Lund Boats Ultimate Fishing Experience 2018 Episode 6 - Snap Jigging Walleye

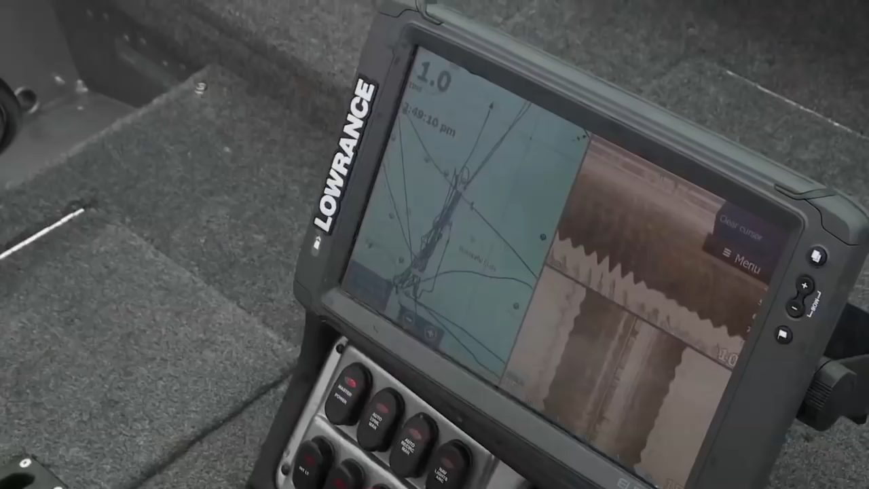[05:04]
back behind us comes up to a,
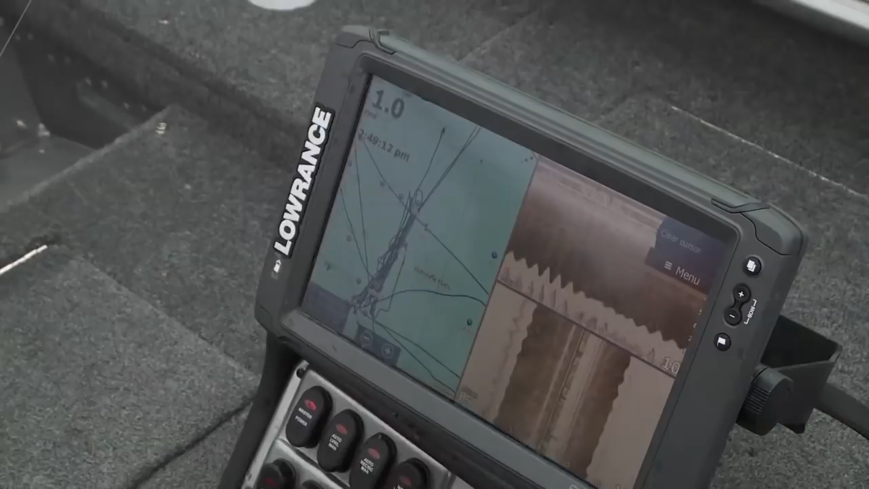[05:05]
like a shallow sand, sandbar, so it should run up to about six, six feet, six and a half feet.
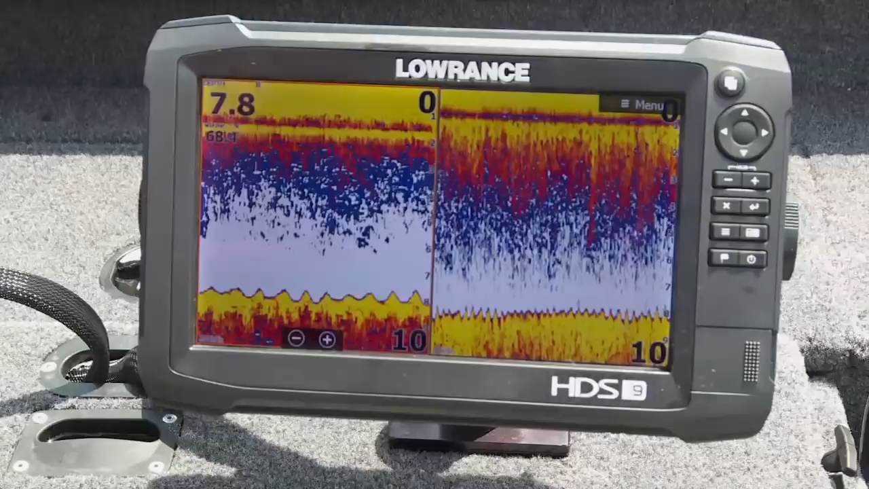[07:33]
And I think, you know, the bait fish like to hang in there.
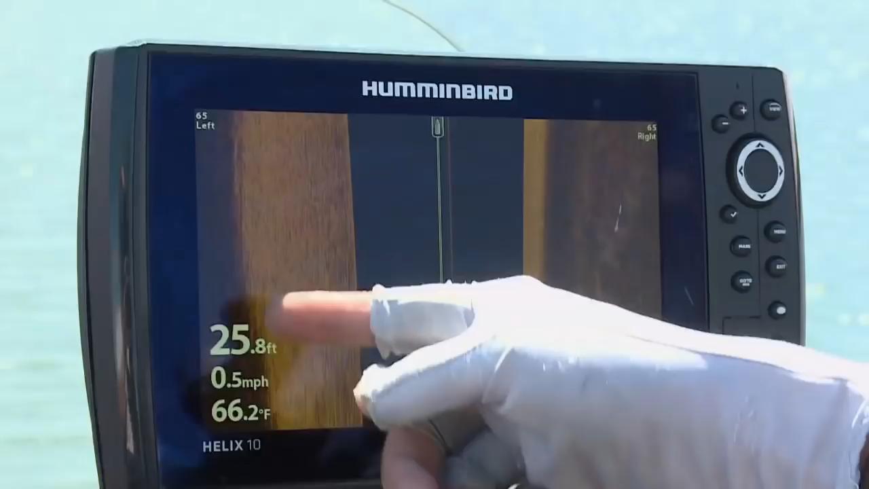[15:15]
On screen: depth 25.8 ft, water 66.2°F, speed 0.5 mph
So the different basins, that hard to soft bottom transition, you've got to pay attention to that.
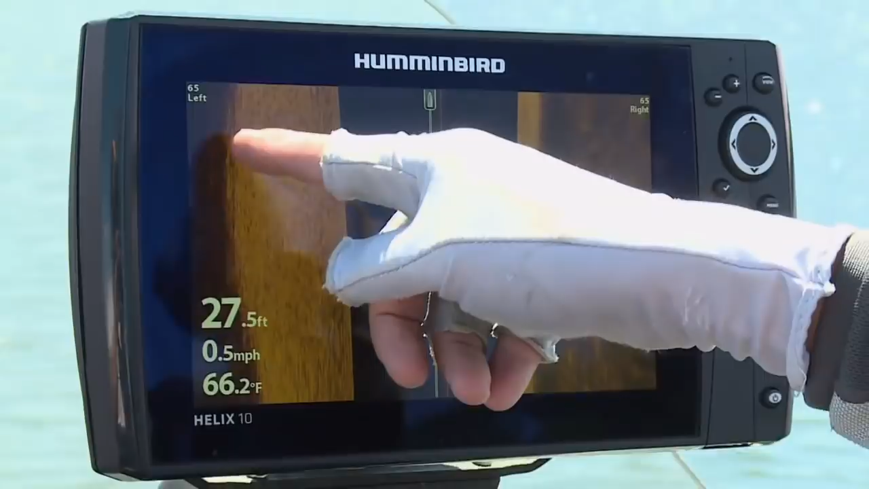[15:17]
On screen: depth 27.5 ft, water 66.2°F, speed 0.5 mph
Now, there's fish can be in every basin using those different transitions, but it changes.
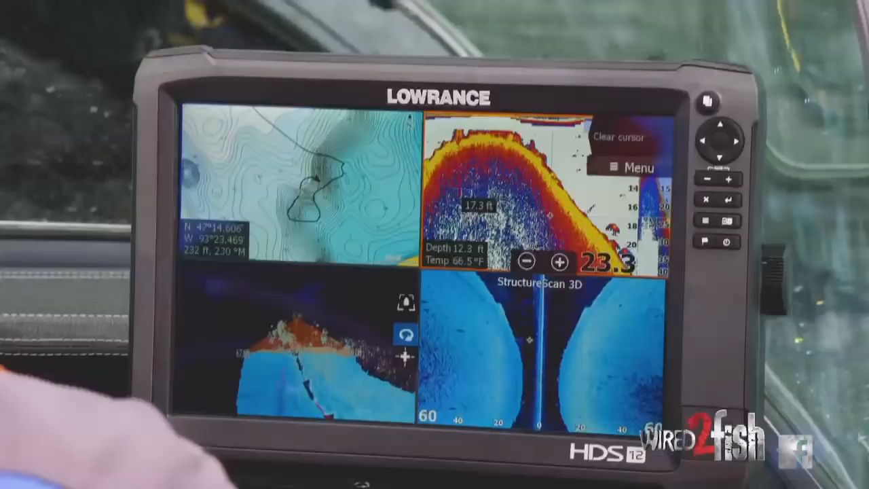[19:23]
On screen: depth 12.3 ft, water 66.5°F
Well, now with the Lowrance Elite TI,
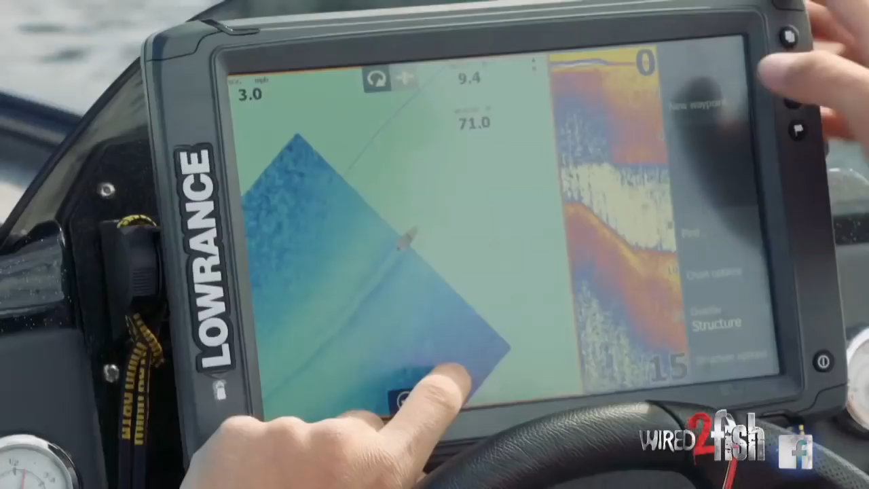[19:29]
touch screen is available from a lower price up to a mid price and a 5,
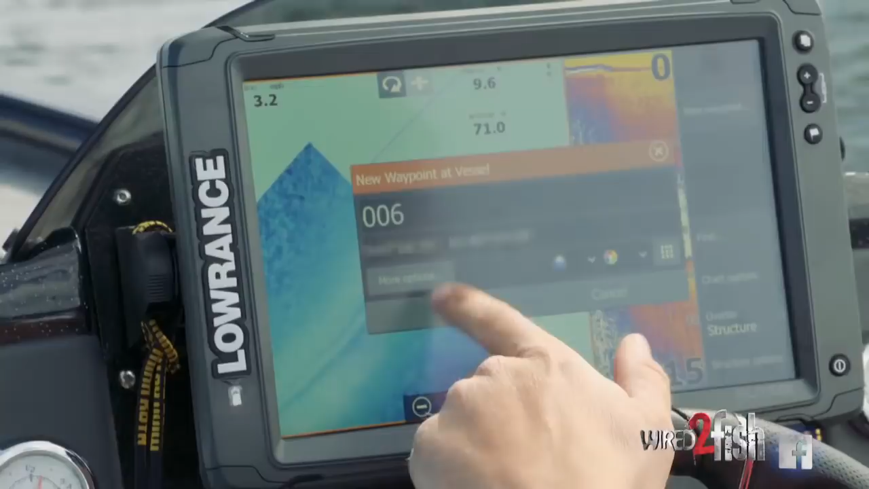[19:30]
7, 9 and 12 inch screen.
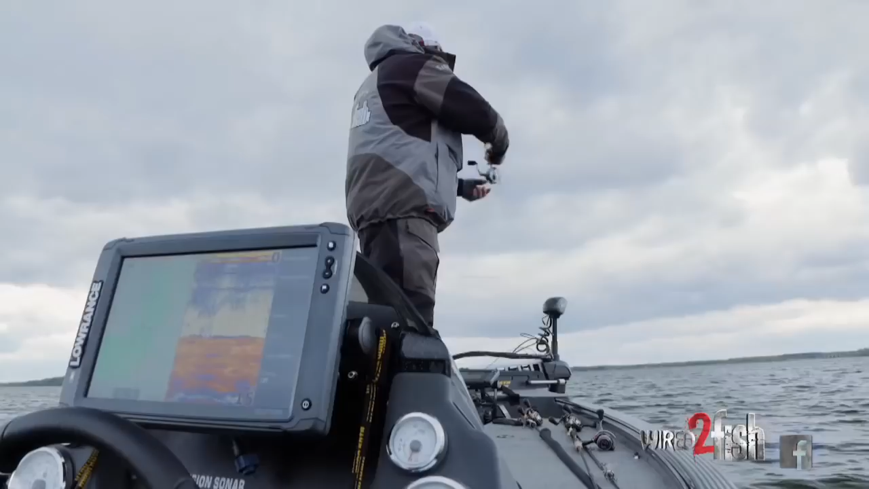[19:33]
And the beauty of it is the fact that it's so intuitive.
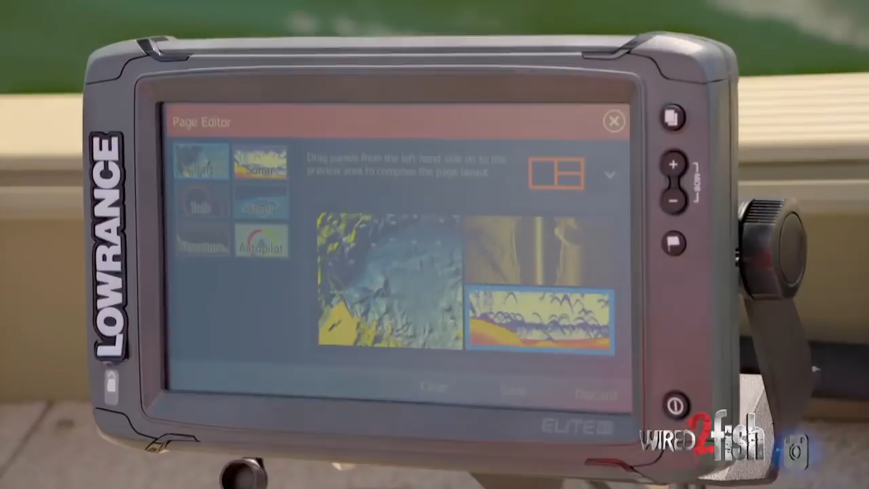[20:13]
And I'm good to go. So, however you want to set the unit up, you can do that.
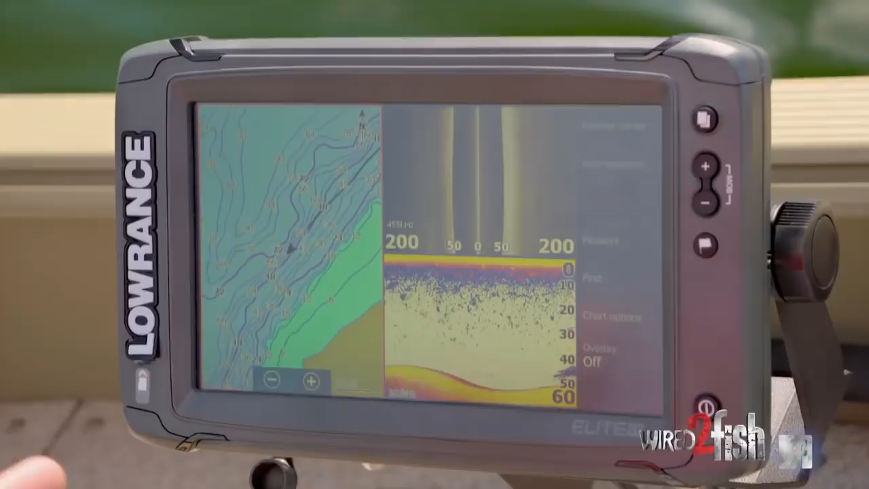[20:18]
And you can do that in the 5 inch Elite TI all the way up to the 12 inch.